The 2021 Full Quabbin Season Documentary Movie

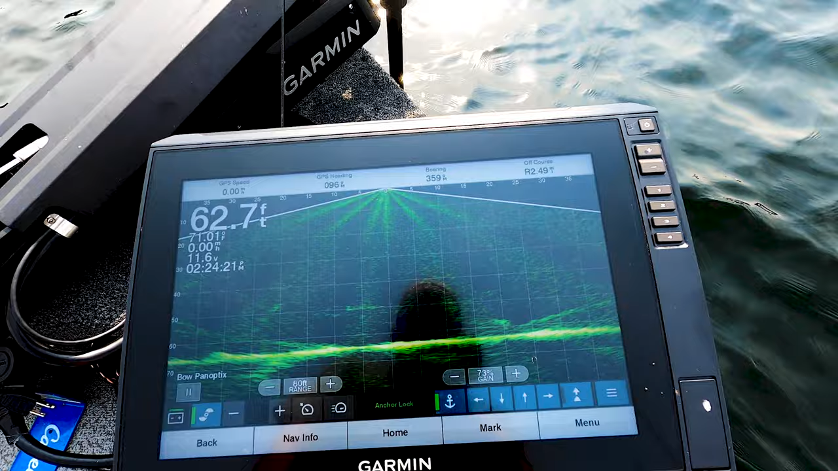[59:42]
On screen: depth 62.7 ft
So this is live scope, and fishing over 62 feet of water,
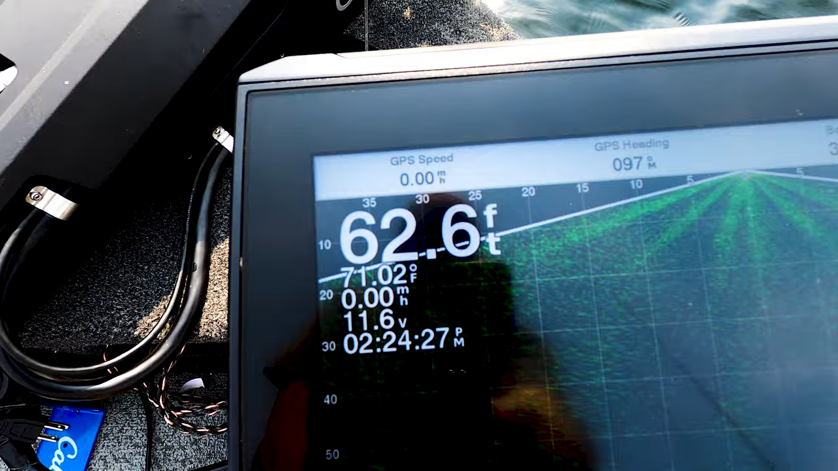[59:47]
On screen: depth 62.6 ft, water 71.02°F
and I'm hitting fish at 40 feet, 50 feet.
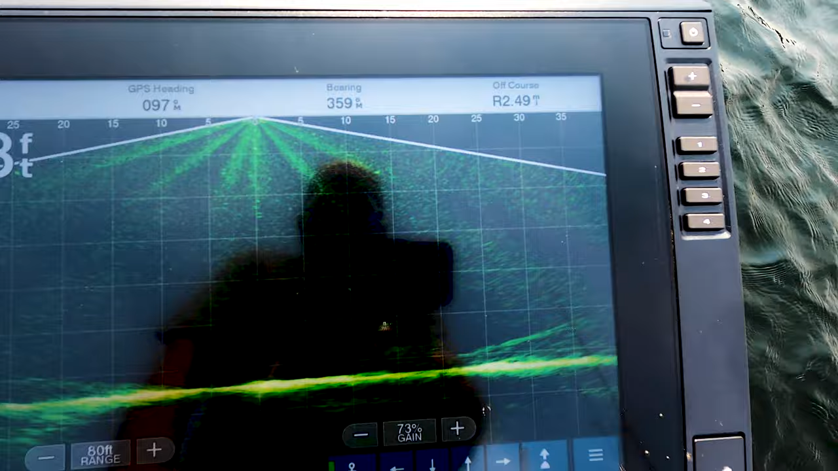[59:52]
I'm just literally, it's like video game fishing, just dropping it down right in front of their face, or dropping it down near them, and the feeding fish will approach it,
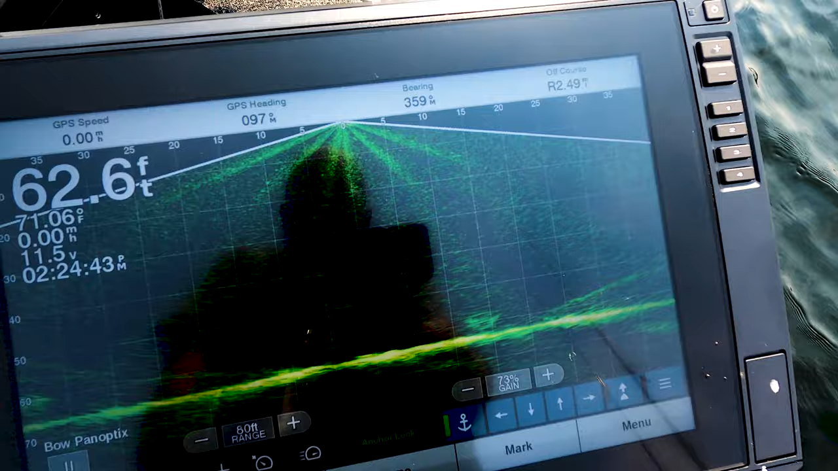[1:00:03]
On screen: depth 62.6 ft, water 71.06°F
sometimes with thrust and force, and the bigger fish seem to be a little more cautious.
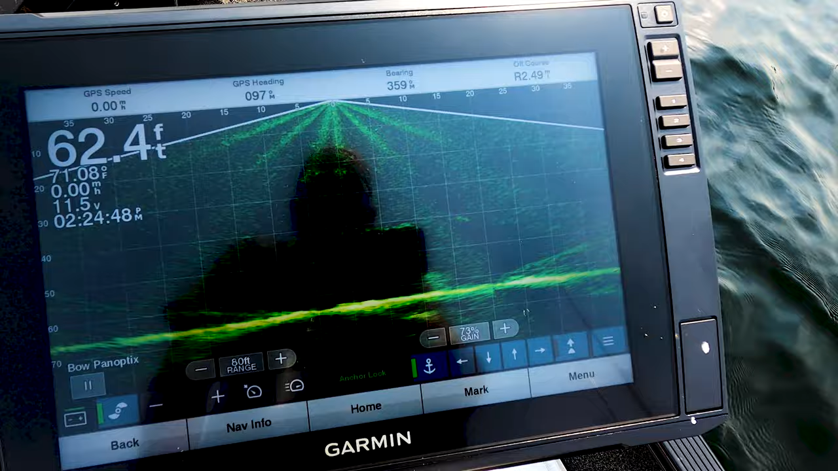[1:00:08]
On screen: depth 62.4 ft
They come up to it and then they kind of investigate it and either hit it or they don't. And that's what it looks like. I got it in the emerald green.
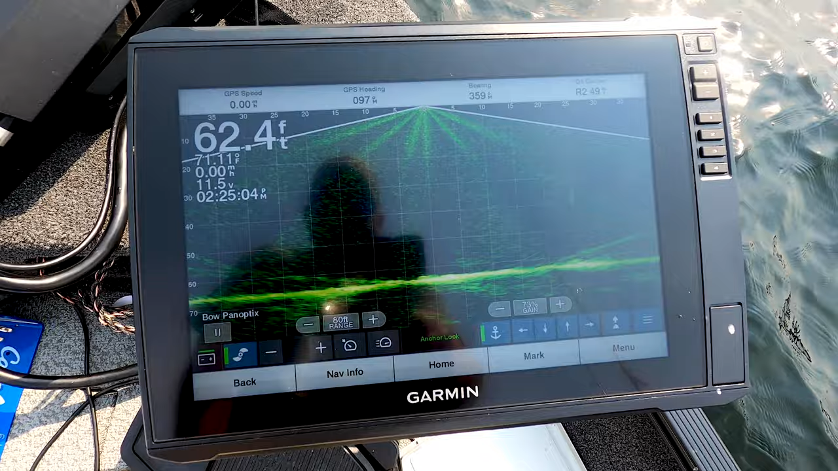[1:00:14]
On screen: depth 62.4 ft
There's a fish right there on the bottom. And some bait right there.